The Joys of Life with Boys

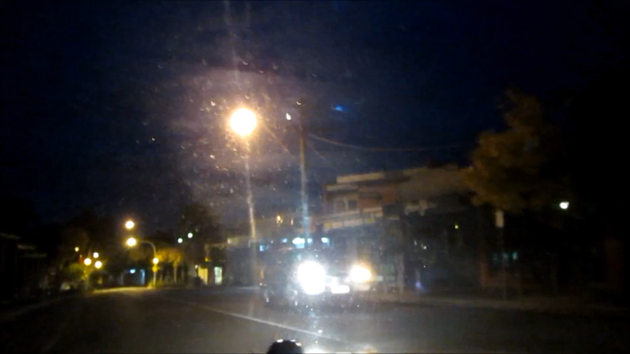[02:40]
our way to drop the bigger boy berry off at the station
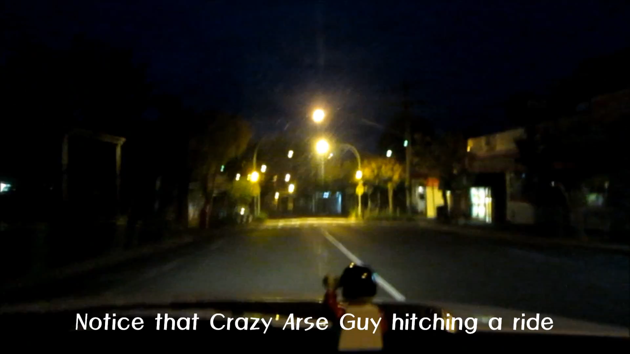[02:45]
stupid o'clock in the morning cold no one else out